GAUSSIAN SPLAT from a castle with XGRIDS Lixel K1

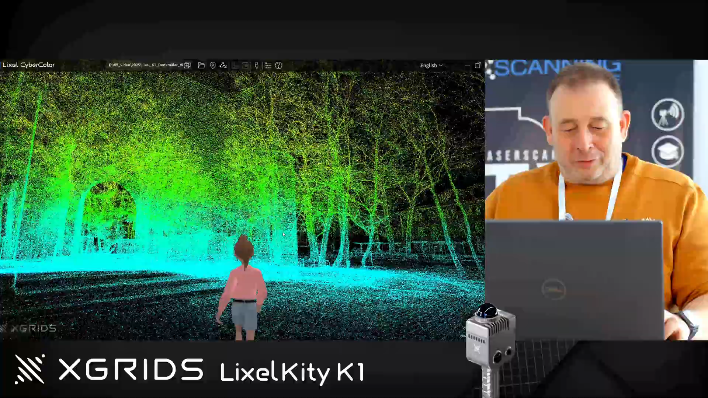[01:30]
I can move here and then we already see we are moving in the point cloud. This is the point cloud what we take. If you are not so familiar with the K1 we have here a laser sensor inside.
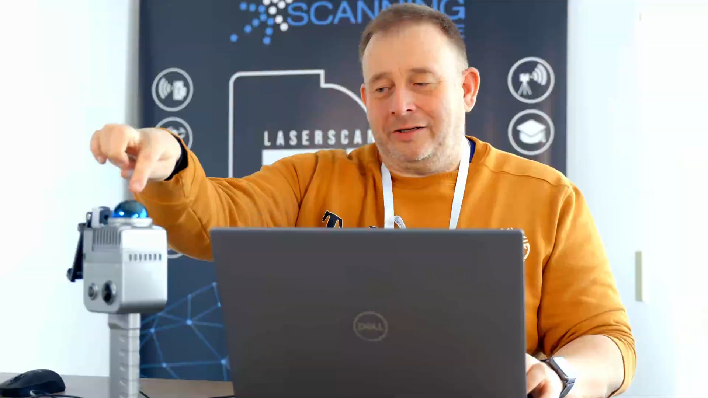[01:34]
You're walking like this and then we have here the additional cameras and this point
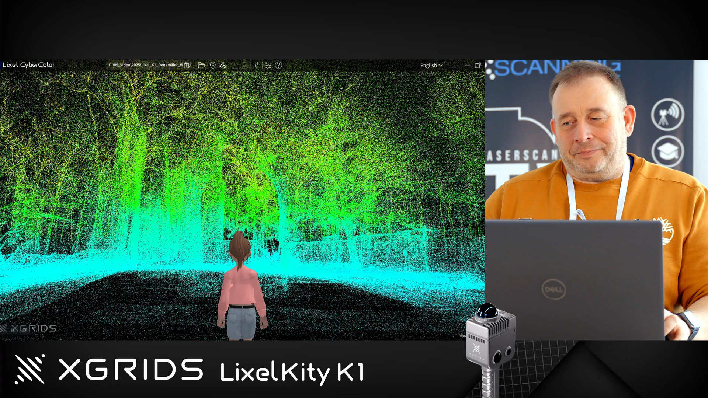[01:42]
cloud will be projected by the picture and then you get these nice Gaussian splat view.